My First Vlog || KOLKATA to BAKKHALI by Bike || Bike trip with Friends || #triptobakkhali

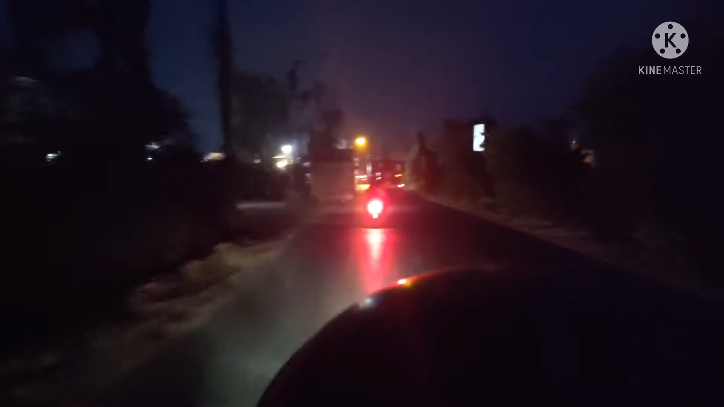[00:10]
আমরা বকখালির জন্য আমাদের জার্নি স্টার্ট করে ফেলেছি। তো আপনারা দেখতে পাচ্ছেন চারিদিকে খুবই অন্ধকার আর বড় বড় ট্রাক চলছে, তাই আমরা খুবই ধীরে সুস্থে সাবধানে গাড়ি চালাচ্ছি।